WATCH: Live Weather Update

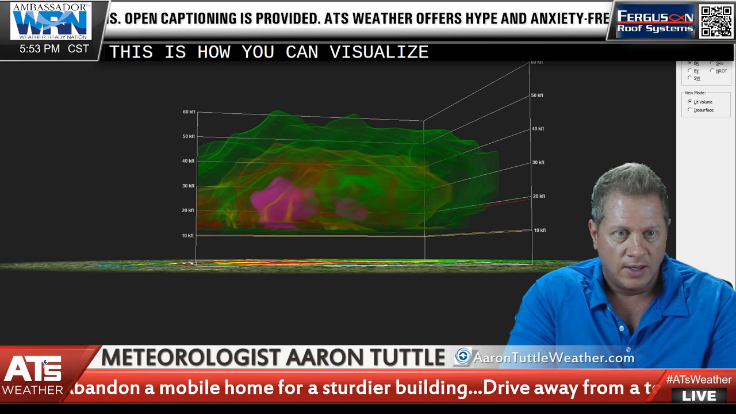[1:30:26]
All right, so let's say the radar's over here, all right?
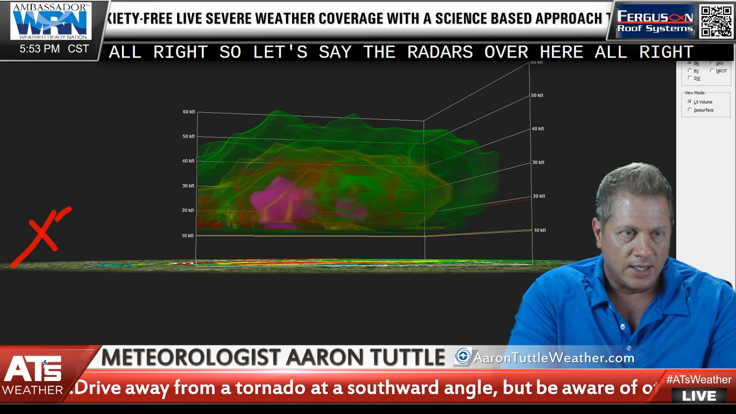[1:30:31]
And it's got your little dish, and it's sending out its little beam of energy. And that little beam of energy is looking at the storm. And if you notice, it's doing this.
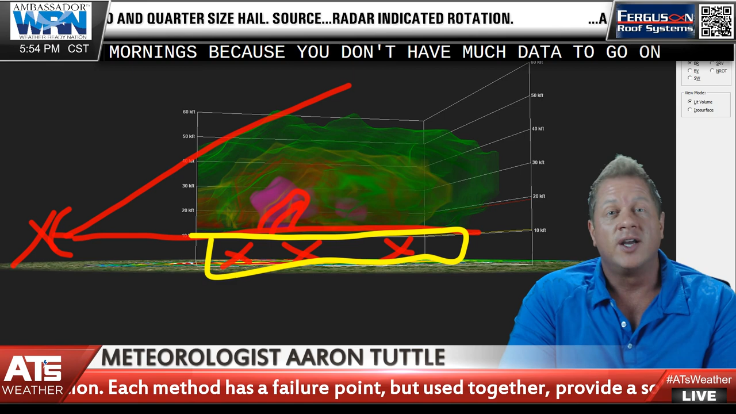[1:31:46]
And that's why you really need storm spotters in this area. You need, you know, the fire department out there.